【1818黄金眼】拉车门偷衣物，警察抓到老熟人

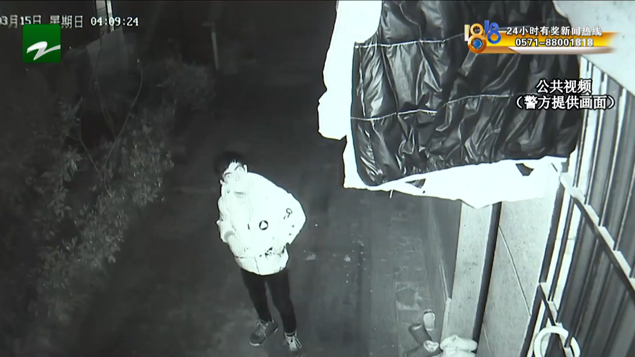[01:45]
后他终于承认了视频中可以看到3月15号凌晨石某在几户居民家门口走来走去没一会儿就拿着一个拖把和一件衣服离开了现在